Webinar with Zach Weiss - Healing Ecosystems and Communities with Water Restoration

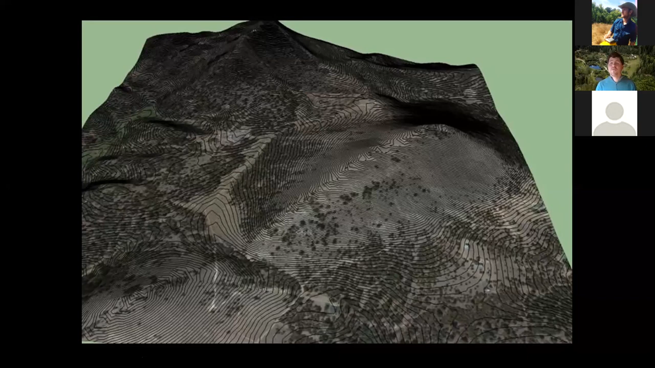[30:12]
Where is their flow? Where are their springs? Where is their subsurface flow? These are the elements that really start to yield big results. And you'll see this even more with these projects in India I'll show you later on in the presentation. So this gives you an idea of some of those points within that landscape.